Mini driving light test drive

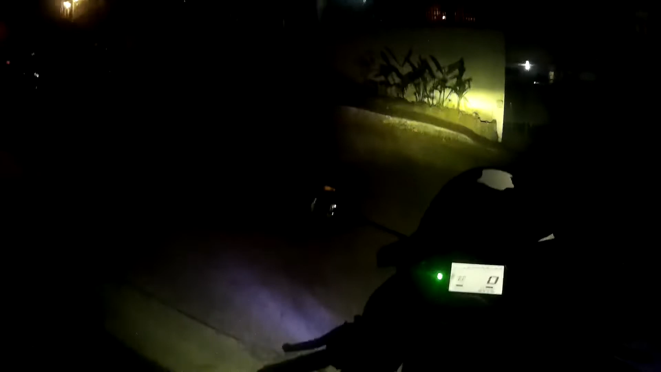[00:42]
Okay, let's go. Ayun, no? Iwanan. Masyadong mataas yung ilaw.
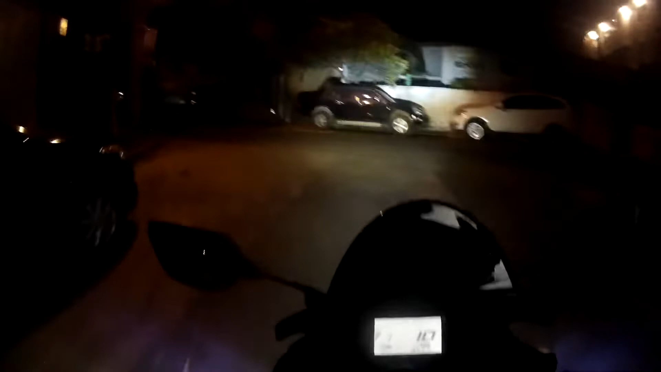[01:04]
So, adjust natin mamaya yung sure. Adjust mamaya na konti. Yellow. Saka saka angat. Yun. Pwede na pang bundok.